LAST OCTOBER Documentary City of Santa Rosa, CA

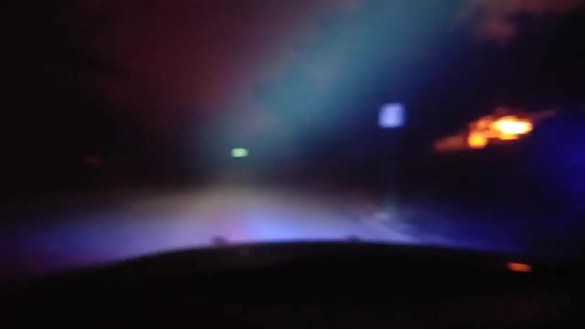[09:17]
I think once him and I hit the streets and we actually got out to Journey's End Mobile Home Park and I think that's kind of when it really set in that this was something just that we'd never experienced before.
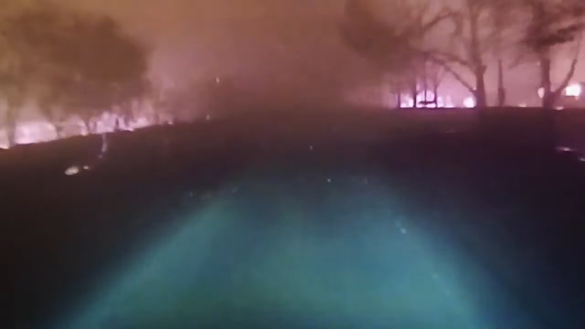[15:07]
And cars are flying past me, just people trying to get away. I'm looking at it.